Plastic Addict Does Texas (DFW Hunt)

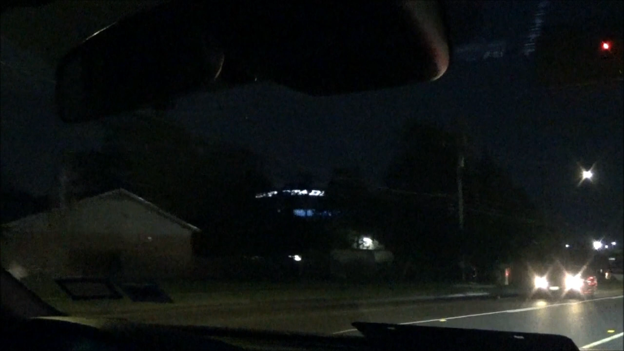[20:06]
Who gives a fuck about some trees, man? Look at that. I've never seen AT&T Stadium.
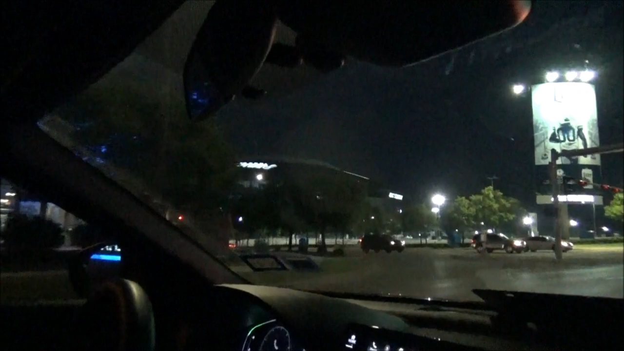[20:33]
They lose at this stadium here. For sure. Yo, we on a good old-fashioned night hunt, man. When y'all last time y'all seen a good old-fashioned night hunt? People don't do that no more. But we doing it right now. Let's do that. If there was any doubt that I was in and Texas. This is the old, and now this is the old Ranger ballpark to the left.